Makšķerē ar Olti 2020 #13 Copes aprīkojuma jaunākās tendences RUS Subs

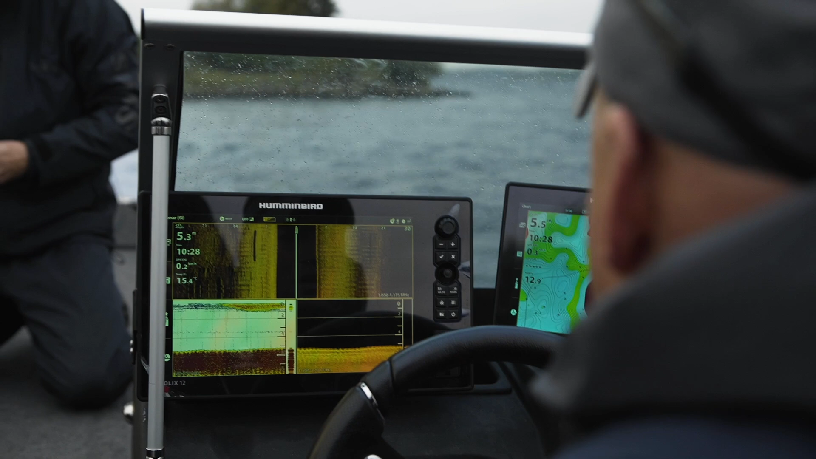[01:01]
Mazajā man ir karta, lielajā es meklēju zīmu. Un kaut kā tā.
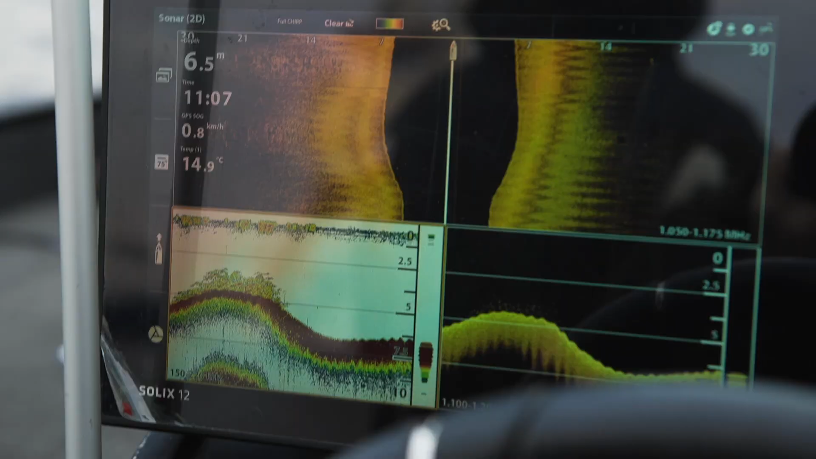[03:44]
On screen: depth 6.5 m, water 14.9°C, speed 0.8 km/h
Uzūdami arī ķērā. Arī ķērā būs. Tā arī vajadzētu būt. Arī pabrauc līdzi.